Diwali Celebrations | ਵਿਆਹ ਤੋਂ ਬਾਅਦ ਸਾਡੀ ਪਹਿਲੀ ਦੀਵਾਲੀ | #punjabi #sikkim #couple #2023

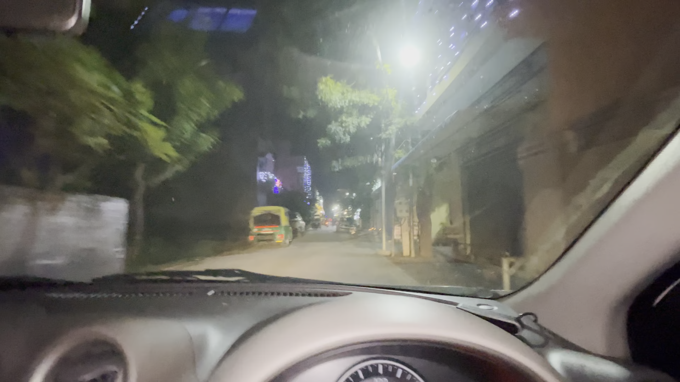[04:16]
देख सकते हैं अज काफी रौनक हुई पई है दिवाली करके,
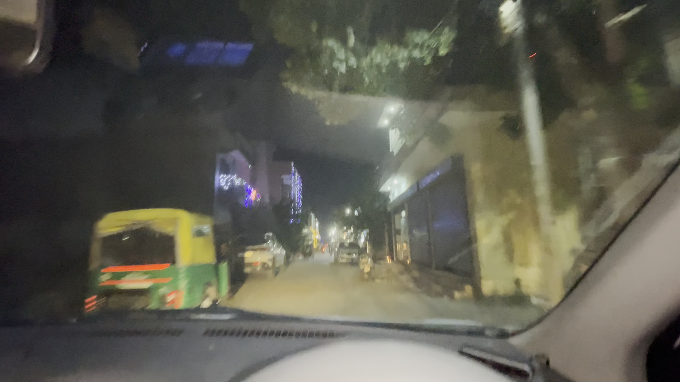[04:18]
सारिया ने आपके घरे लाइटिंग की हुई, लड़िया लाइया हुई, बस रोशनी रोशनी हो पई है।